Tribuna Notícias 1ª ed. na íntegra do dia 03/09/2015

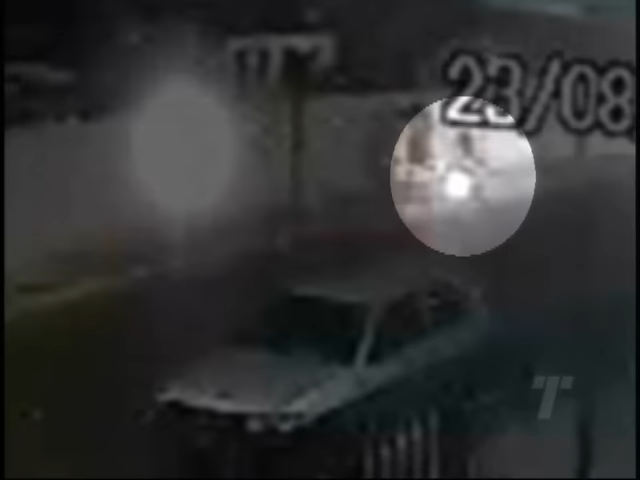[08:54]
quando foi abordado por Antônio e um comparsa que chegaram de moto. Antônio estava armado e pediu o celular do universitário, que se assustou e correu.